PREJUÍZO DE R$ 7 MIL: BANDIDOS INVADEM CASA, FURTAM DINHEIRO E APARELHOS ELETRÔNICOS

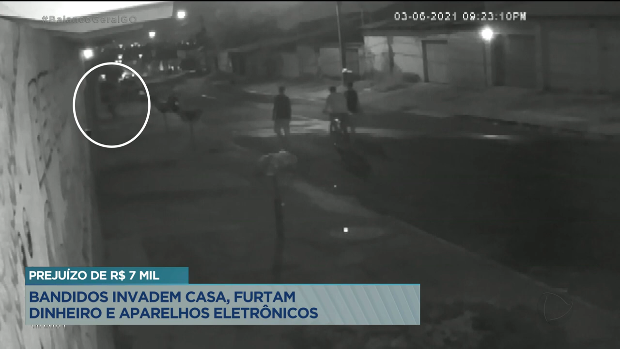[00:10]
Eles entram na casa sem dificuldade. Até passam pessoas na rua, mas ninguém percebe a movimentação dos ladrões. Eles furtaram a casa enquanto a família não estava. Naquela quinta-feira, feriado, o proprietário da casa tinha trabalhado.